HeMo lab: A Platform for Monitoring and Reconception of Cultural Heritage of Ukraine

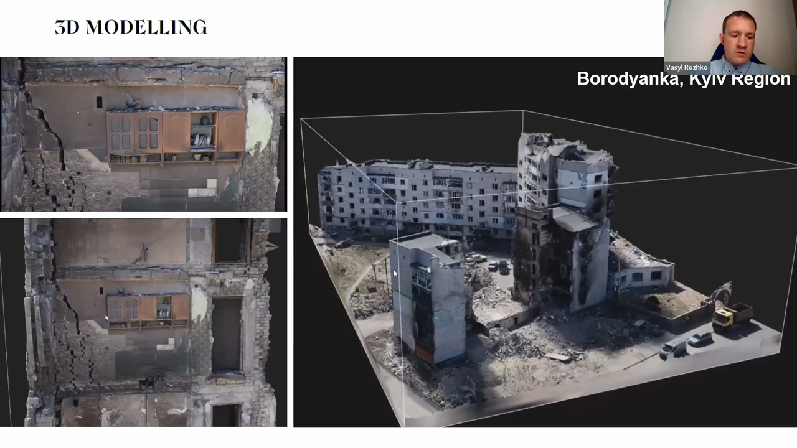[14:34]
We started actually from this, as you see Borodyanka shelf, this famous rooster. We did this with photogrammetry, but it takes some time, especially laser scanning.
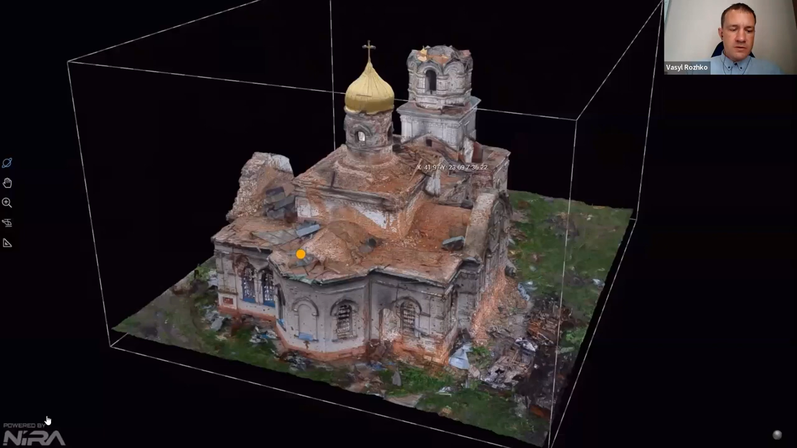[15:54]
3D model is the only thing we have now about this charge. So this is example where
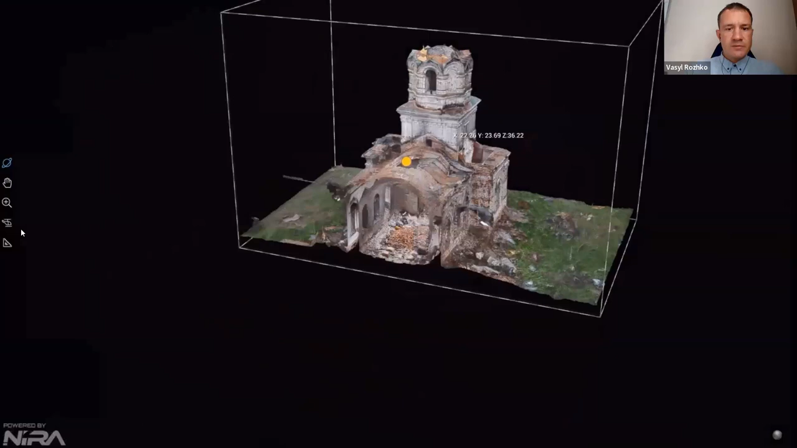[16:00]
we did both
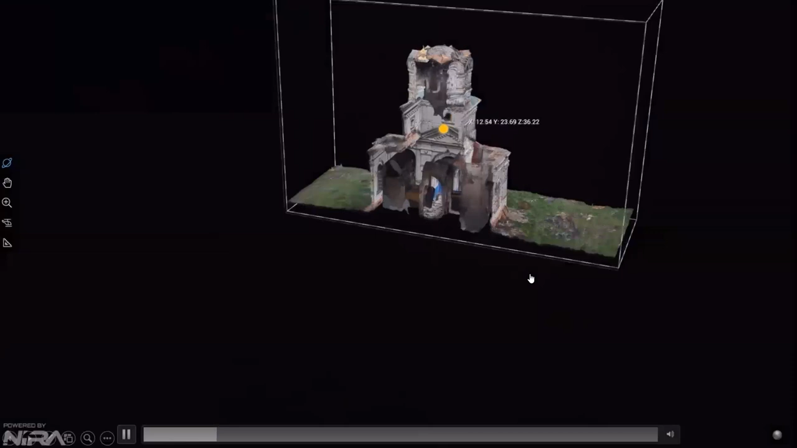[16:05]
photogrammetry from drone from above and
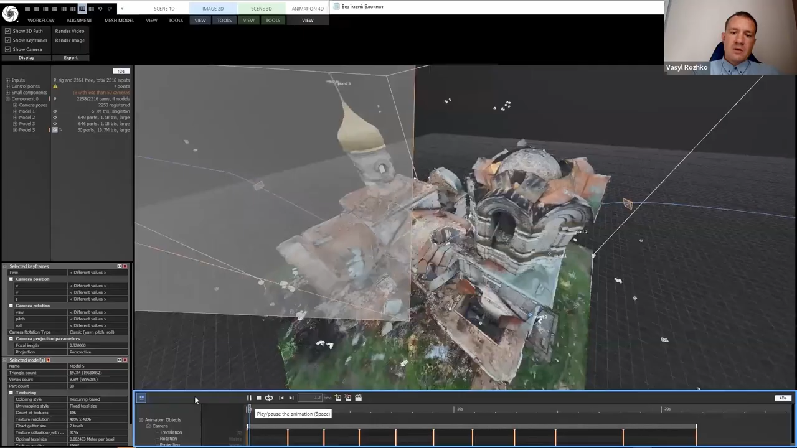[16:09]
also laser
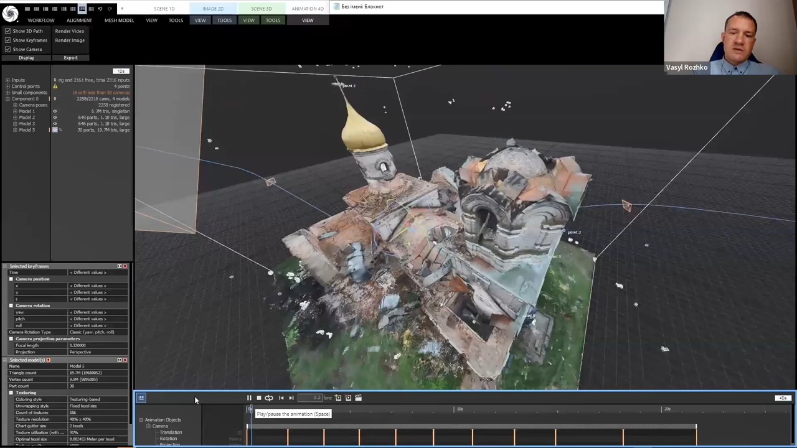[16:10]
scanning from inside because it blew up from inside.